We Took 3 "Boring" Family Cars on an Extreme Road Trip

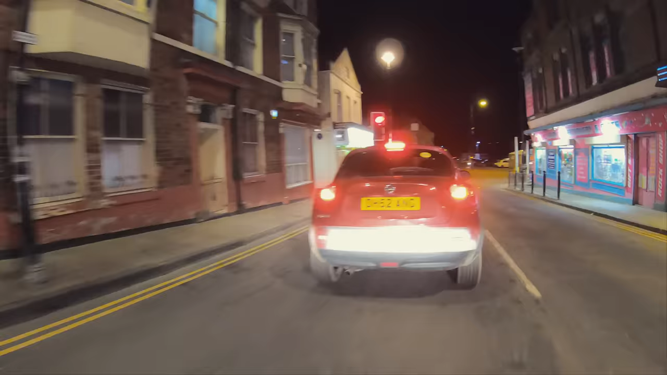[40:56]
Come on, light. I'm just about to pull onto the front. If I see a Land Rover or a Porsche drive past at these lights as I'm sat here.